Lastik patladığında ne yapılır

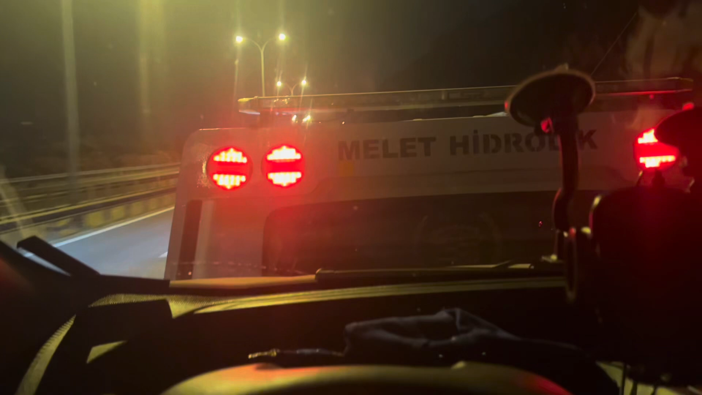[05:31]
Bir like atasınız ve abone olup bizleri takip edesiniz. Hepinize hayırlı günler diliyorum. İyi seyirler. Evet, yolculuğumuz körfeze kadar devam etti. Pereke yolundaydık. Körfeze doğruyduk. İstanbul yönündeydik. Kocaeli'nden geliyorduk. Lastiğimiz patladı. Şimdi çekici bizi aldı.